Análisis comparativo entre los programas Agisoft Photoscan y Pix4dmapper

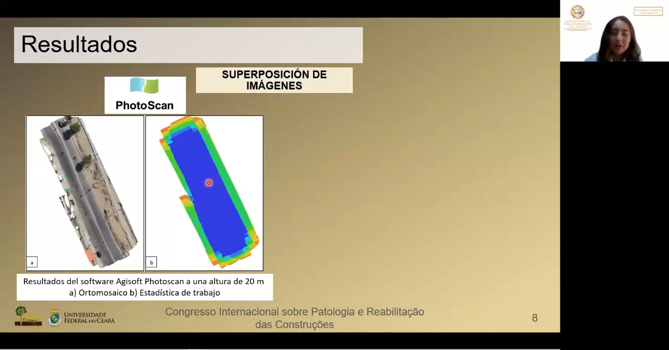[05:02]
el azul, el verde y el naranja, que corresponden a una alta, media y baja calidad. Esto a una altura de 20 metros. Se aprecia que predomina el color azul, que sería la alta calidad. Al lado derecho tenemos el Pix4D Maper, a una altura también de 20 metros, en la cual se destacan los colores verde, amarillo y naranja, predominando así el color verde, que sería la alta calidad. El área que genera el programa Pix4D es un 2.2% menor al área de la GSoft. Sin embargo, el área superpuesta de alta calidad es de Pix4D,
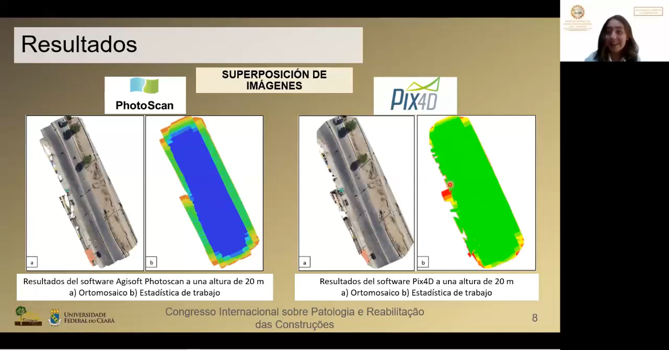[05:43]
con un 37.06% por encima de la GSoft. Al igual que en las tres alturas, que Pix4D presenta una mayor área superpuesta, de calidad de 39.27% más que la GSoft.